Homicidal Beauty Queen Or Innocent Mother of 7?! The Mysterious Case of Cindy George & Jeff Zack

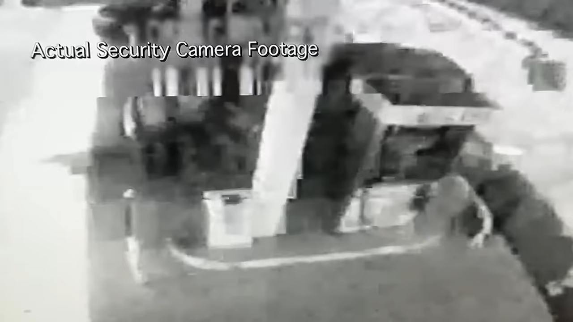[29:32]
And though you could see someone at the pump and maybe the killer coming up it was way too hard to make out any of the details.
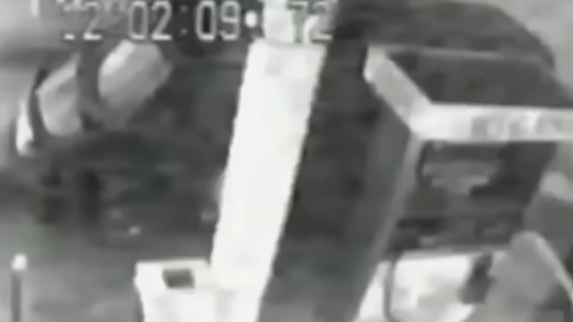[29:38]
Detectives were faced with a perplexing task as they tried to unravel the nature of the crime. Mainly wondering whether Jeff Zaks' shooting was a random act of violence.